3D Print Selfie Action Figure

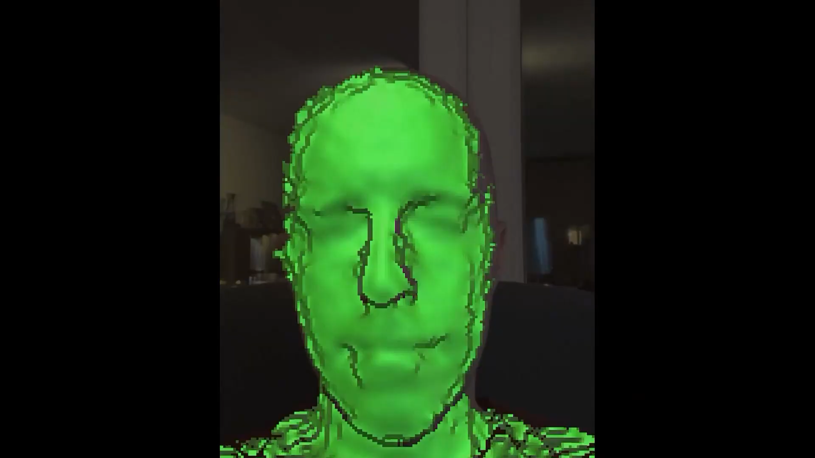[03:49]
now one thing i forgot is that i can't move too much
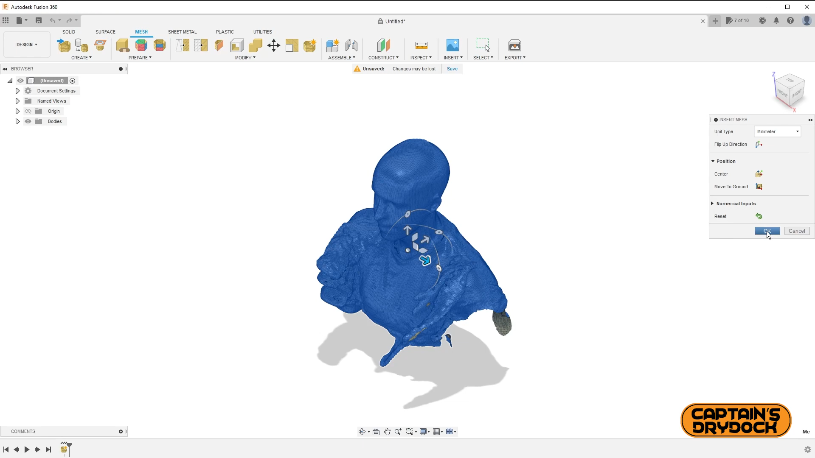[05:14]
three dimensions as when you think about it you only ever see yourself in two dimensions in such
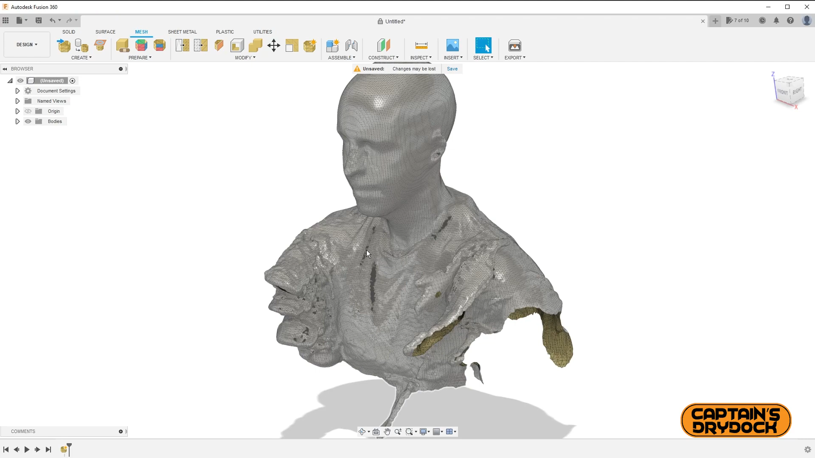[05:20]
things as a photograph or even a mirror and for the first time i can see how weirdly shaped my head is as you can see i need to clean up the scan as everything below the neck looks
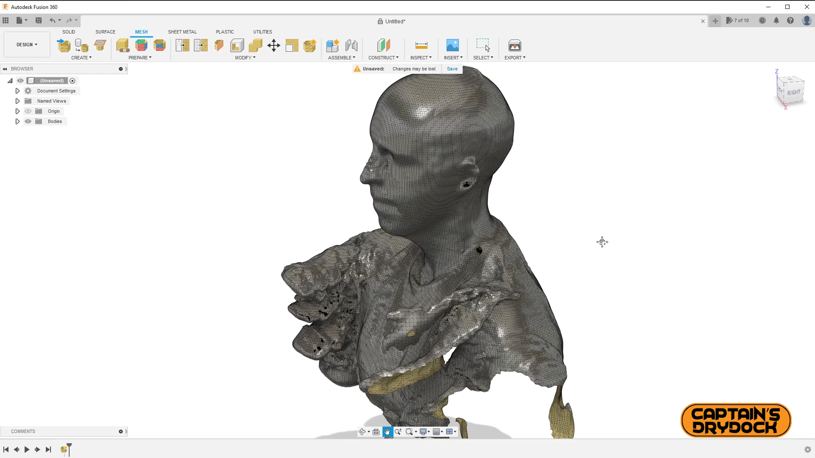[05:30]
like a bit of a mess almost like an alien this is because as my shoulders moved during a scan it was picked up but that's no problem because really at the moment i just need my noggin also
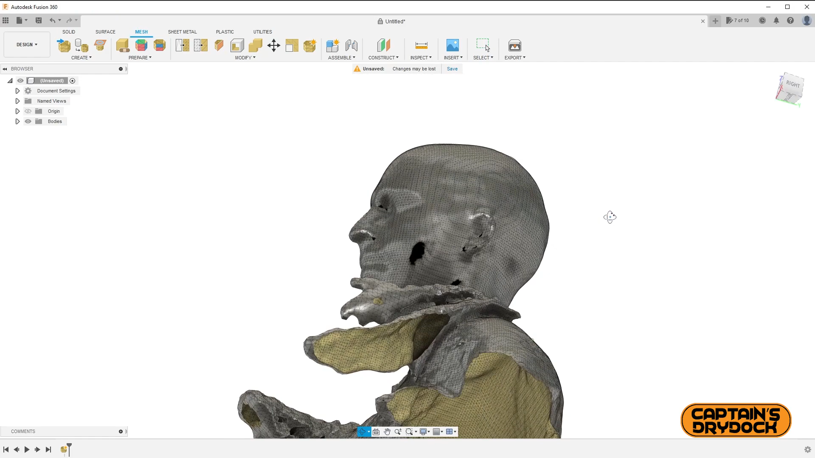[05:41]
you'll see as i rotate the scan it's hollow and there's no thickness to it so i need to address that first
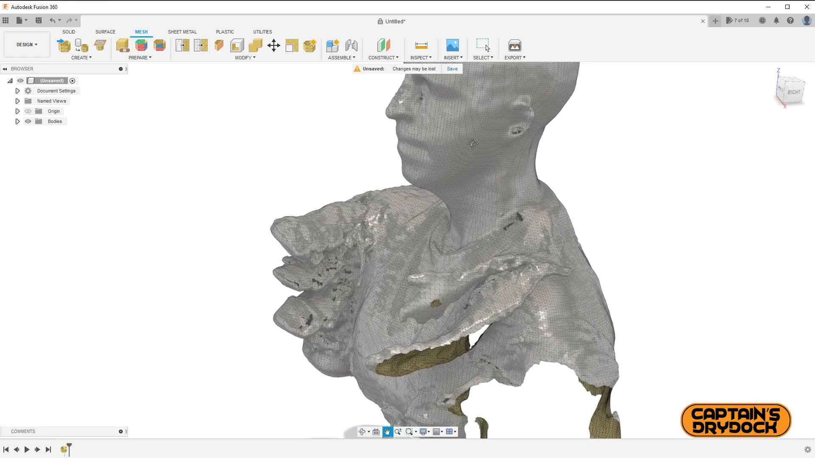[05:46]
navigating to the repair icon that's the one the plaster a
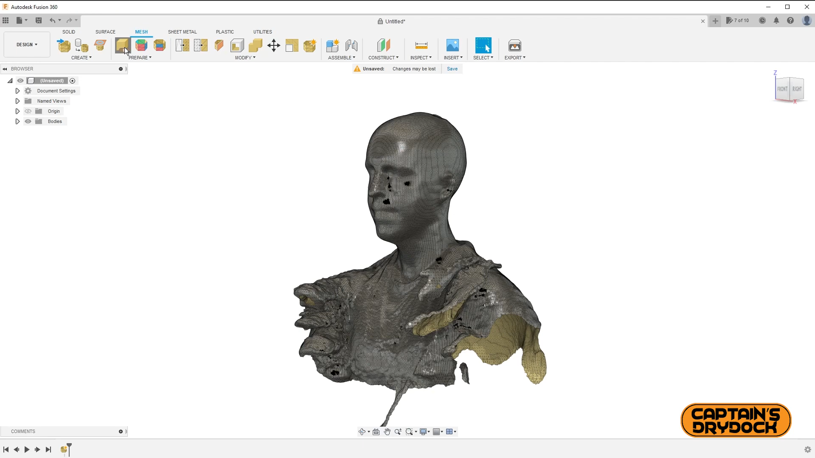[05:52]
panel appears where i need to select the object and in a drop down menu select an action the further down i go the more intensive the tool will work to fix the scan however it will be a longer process depending on your computer's processing power i'm selecting stitch and remove this may take a little time but once done
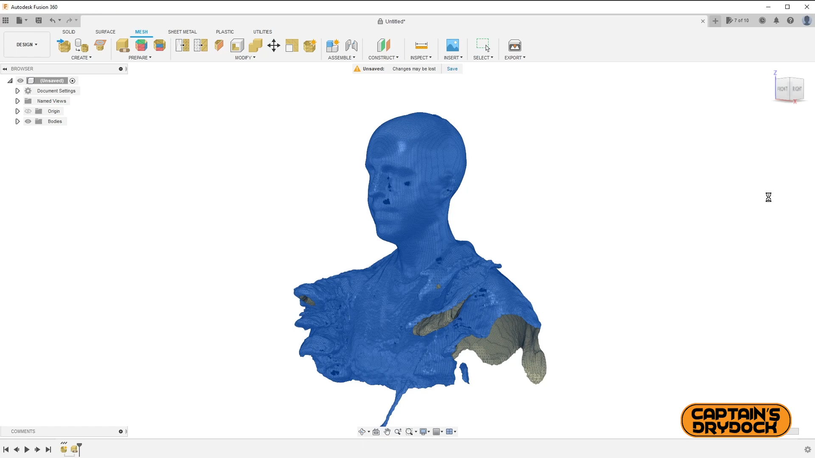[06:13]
you'll see that all the holes are closed up and it's ready to be edited or even printed
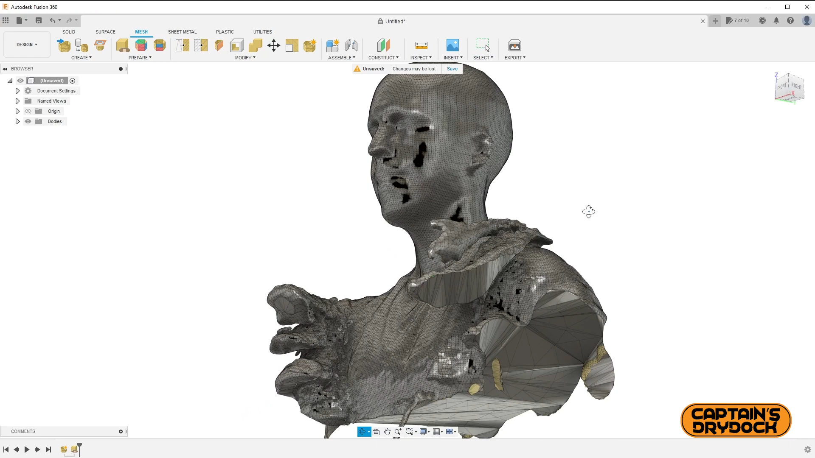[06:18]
next is to tackle the weird mutation around my shoulders i could leave it there and just
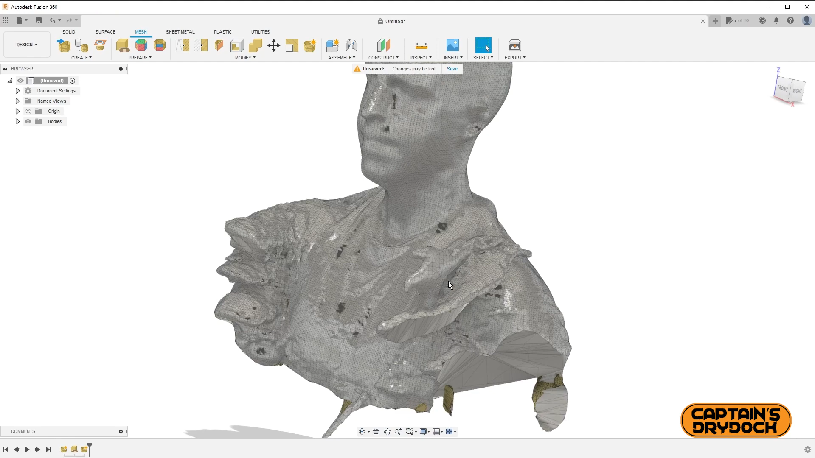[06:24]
hack it off with a dremel after it's 3d printed but this stage i can just easily remove it digitally to do this i just need to navigate to the plane cut button select